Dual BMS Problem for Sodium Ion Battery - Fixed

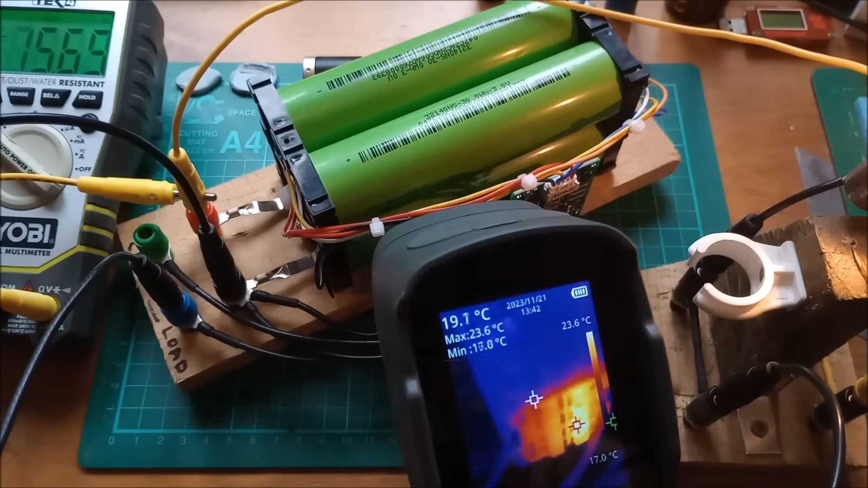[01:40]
On screen: max 23.6°C, scale top 23.6°C, scale bottom 17.0°C
And I hope you can see on here, on the board that I'm discharging through, which is the Lifepo 4 BMS. The right hand row of MOSFETs are quite warm. Dare I put a 12 volt bulb on 15.6 volts? Yes, I probably do. Yeah, that's pretty bright, but that's also going to pull more current through the Lifepo 4 BMS. And you can see that the temperature of that right hand row of MOSFETs,
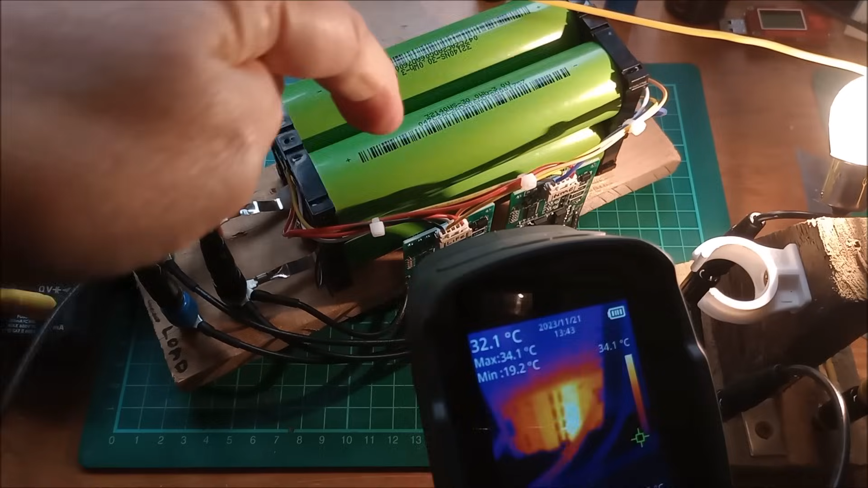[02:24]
On screen: spot 32.1°C, max 34.1°C, min 19.2°C
now those are actually the charge MOSFETs, and I'm not charging through them on the Lifepo 4 board, because I'm charging using the NMC board. The Lifepo 4 board I'm only using for discharging, but the charge MOSFETs are getting hot.
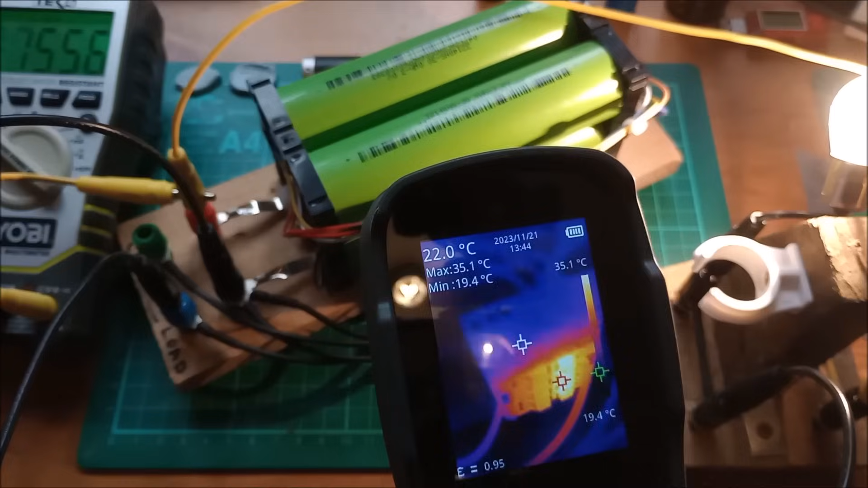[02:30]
On screen: spot 22.0°C, max 35.1°C, min 19.4°C, scale top 35.1°C, scale bottom 19.4°C
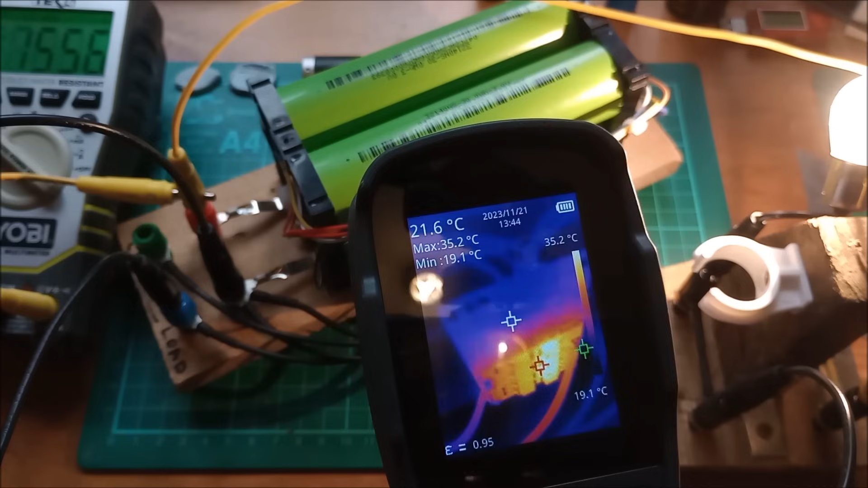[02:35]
On screen: spot 21.6°C, max 35.2°C, min 19.1°C, scale top 35.2°C, scale bottom 19.1°C
They're now up to 35 degrees. Now I first noticed this issue not through the thermal imaging camera,
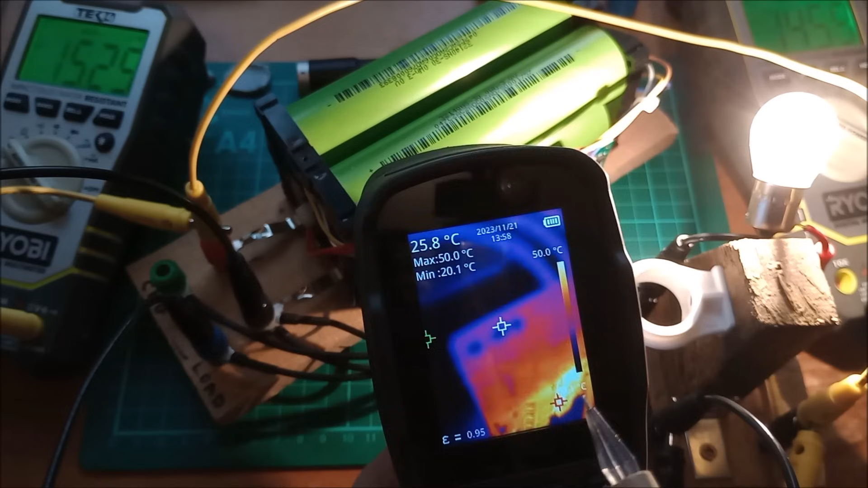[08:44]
On screen: spot 25.8°C, max 50.0°C, min 20.1°C, scale top 50.0°C
That's actually 0.7 volts difference, isn't it? But that's the voltage across the silicon diode, the body diode part of these charge MOSFETs. Even though I'm discharging through the discharge MOSFETs, they're switched on and they're perfectly happy. It's the charge MOSFETs that are switched off that are not happy because we're using them as diodes.
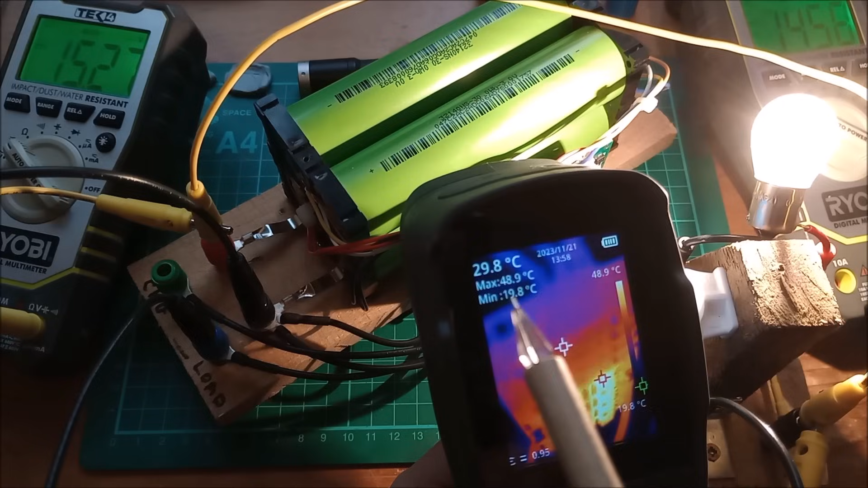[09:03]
On screen: spot 29.8°C, max 48.9°C, min 19.8°C
And now you can see that the temperature has got up to about almost 50 degrees on that set of four MOSFETs.
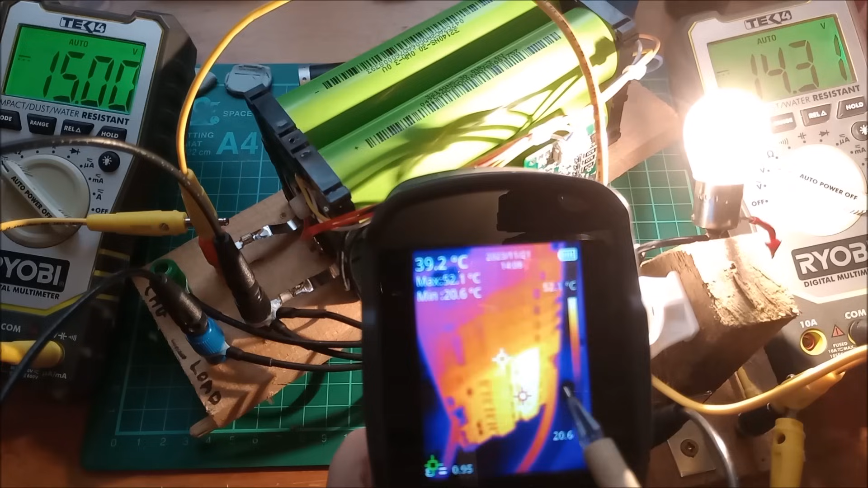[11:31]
On screen: spot 39.2°C, max 52.1°C, scale top 52.1°C
Let's take a look at the temperature of the right-hand row of MOSFETs, column of MOSFETs. And yeah, that's now up at, what is it, 52 degrees C. So that's got quite warm. The voltage is going down. And of course, the bulb's getting ever so slightly dimmer. But of course, the heat has accumulated in these.
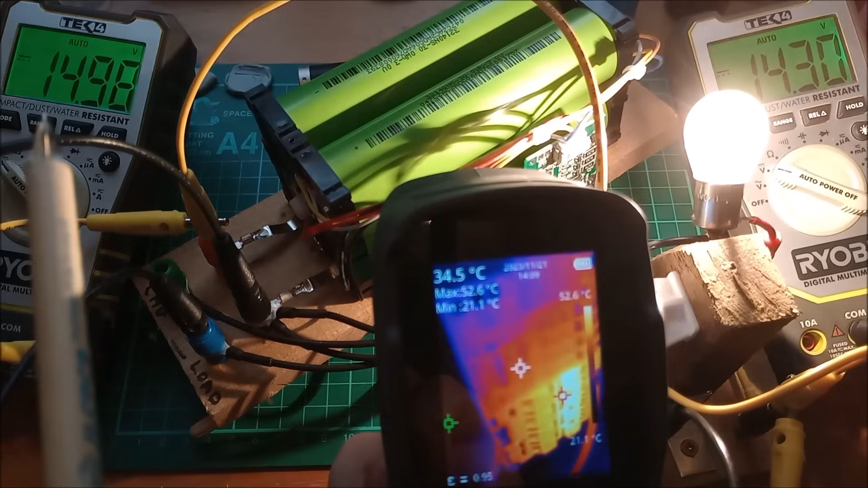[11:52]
On screen: spot 34.5°C, max 52.6°C, min 21.1°C
So I'm just sitting here now, waiting for this to go down to about 14.6 volts, whereupon these MOSFETs should turn on, because the Lifepo 4 BMS will say, oh,
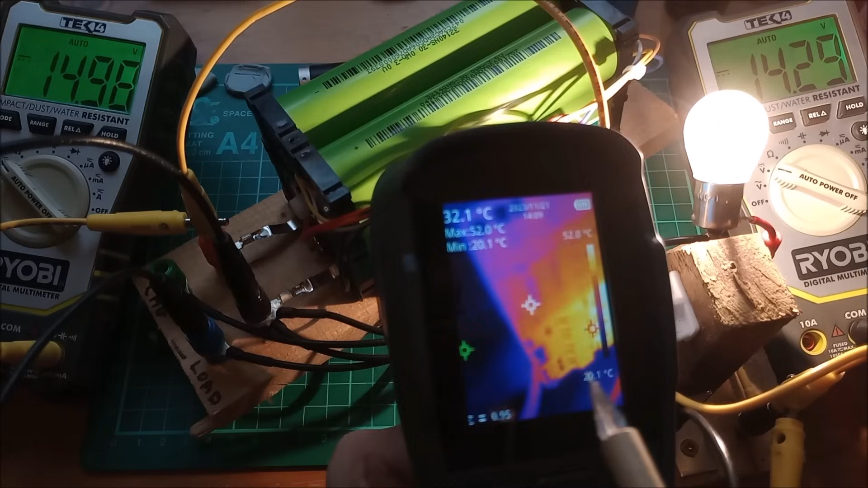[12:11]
On screen: spot 32.1°C, max 52.0°C, min 20.1°C, scale bottom 20.1°C
They're just being used as diodes here in this discharging scenario.
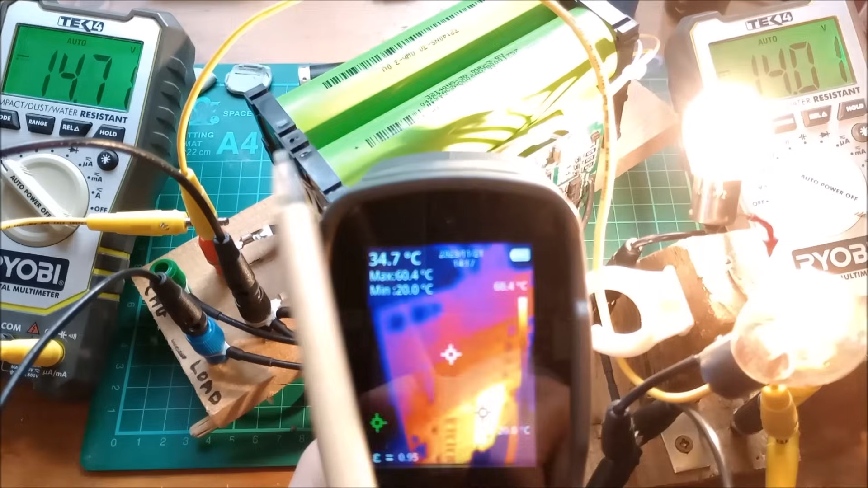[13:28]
On screen: spot 34.7°C, max 60.4°C, min 20.0°C
I'll raise the exposure on the camera because I just can keep the two DMMs illuminated with these two bulbs in parallel. We're now getting 60 degrees on that row of charging MOSFETs, which I'm not using because I'm discharging.
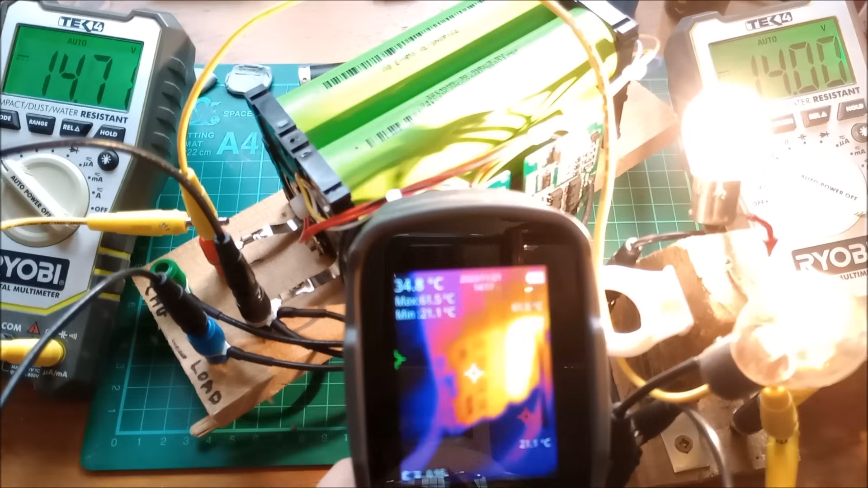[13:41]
On screen: spot 34.8°C, min 21.1°C
Okay, let's take it down another 100 millivolts. Now, I don't know that it's going to switch at exactly 14.6 volts because I'm not entirely sure what the switching voltages of the BMS chip are. And also, of course, I don't know whether these cells are in balance because my 4S balancer hasn't arrived yet. It's been about 40 days, I think, despite that particular AliExpress listing saying seven-day delivery.